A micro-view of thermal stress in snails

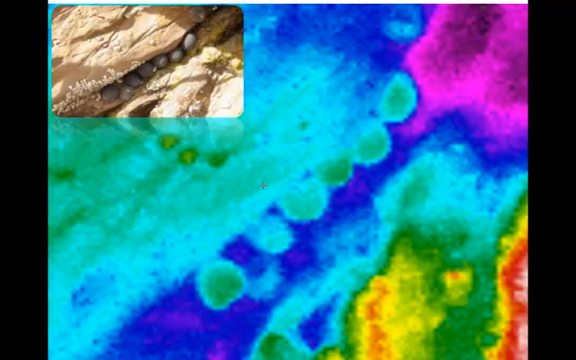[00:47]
Substrate temperature appear to be a primary determinant for Nerita trementosa body temperature.
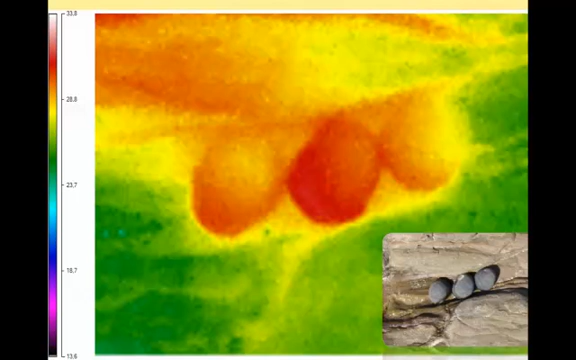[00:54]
This raises the need to integrate variables such as substrate temperature and solar irradiance in climate change models.
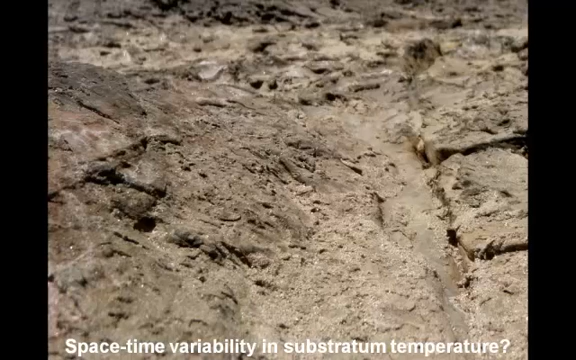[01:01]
In addition, the spacetime variability in substrate temperature observed at the niche level appeared
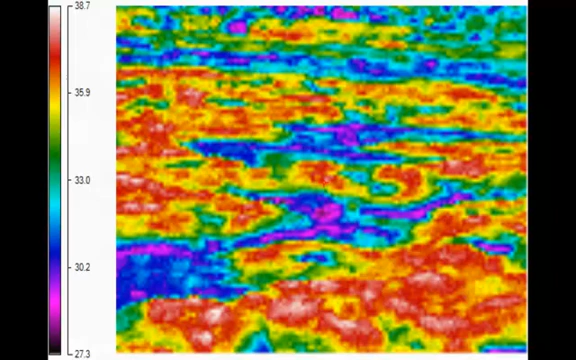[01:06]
to be greater than that observed between two habitats separated by a few hundred meters.
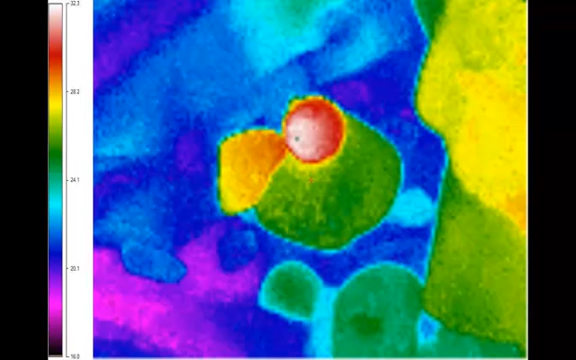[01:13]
This result reinforces the growing evidence that small-scale spatial variability in temperature might be greater than that observed at larger spatial scales.